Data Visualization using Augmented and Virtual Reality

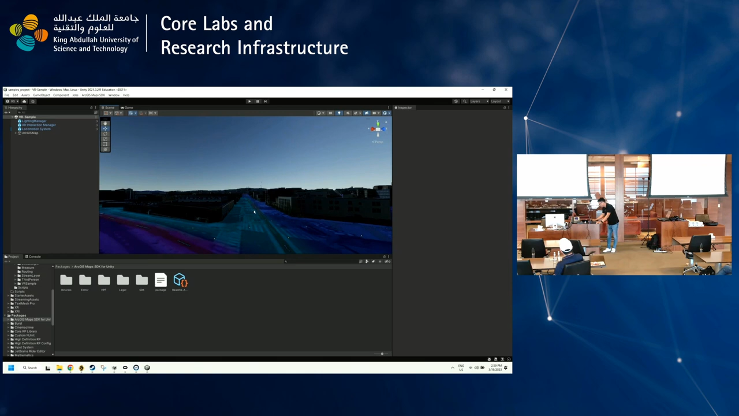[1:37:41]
Yes. Yeah. That's the beauty of this. So there was actually someone who made a game out of this. So they had a Godzilla character who's destroying the buildings. And it was based on like real data, like New York buildings. Exactly, right? So that's the thing. So this one is San Francisco.